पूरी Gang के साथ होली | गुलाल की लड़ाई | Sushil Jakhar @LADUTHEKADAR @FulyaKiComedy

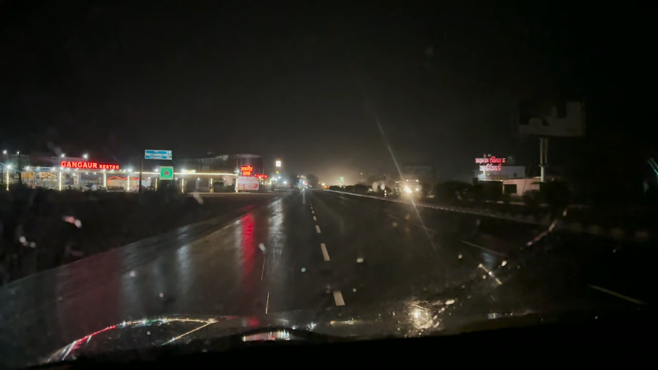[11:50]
किशनगढ़ टोल के ऊपर आ गया और अटे बारिश आ रही भयंकर बारिश का एरिया किसान तो ना सुनी जब किसुदी भाई
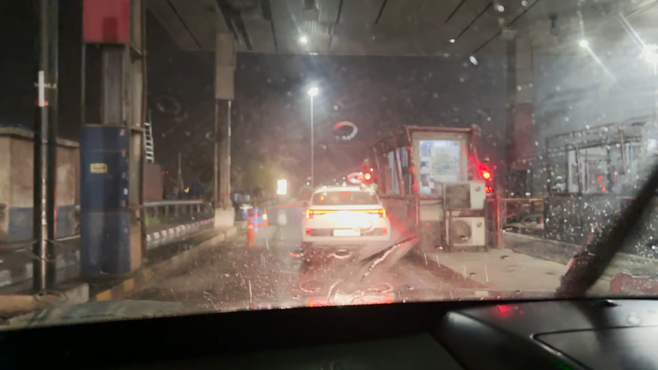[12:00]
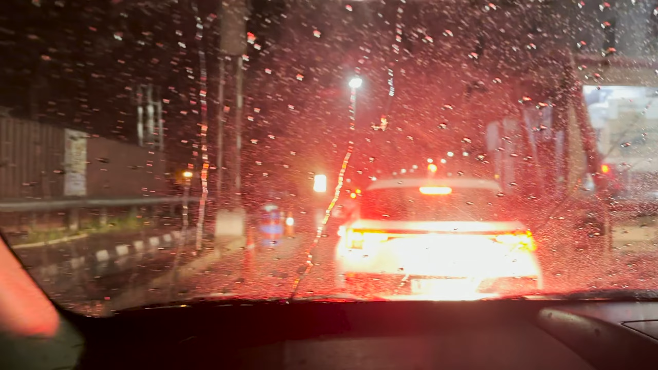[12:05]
बिजावड़ा पहली सर्दी लेगी अबजार से जो बारिश ले जाएंगे देखो बैंक करी जब बारिश की है कम हो रही है लियो